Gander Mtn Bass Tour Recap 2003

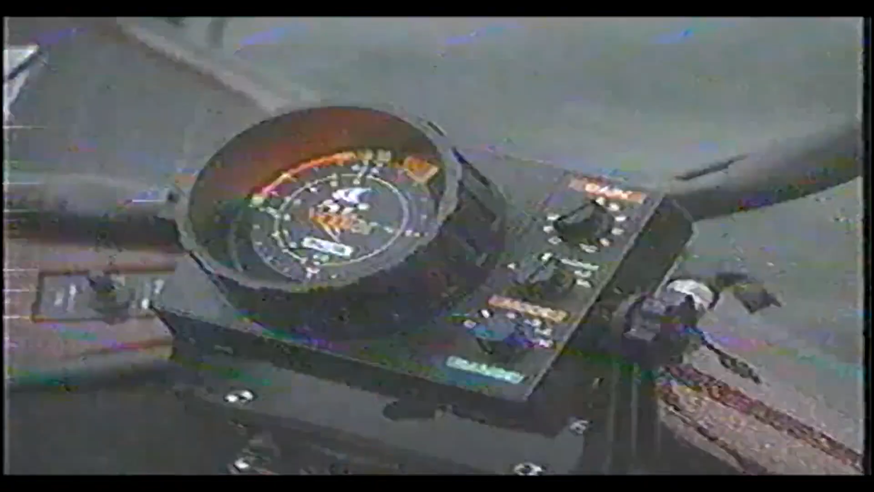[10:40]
when fishing milfoil beds it's critical to have electronics that will shoot through the milfoil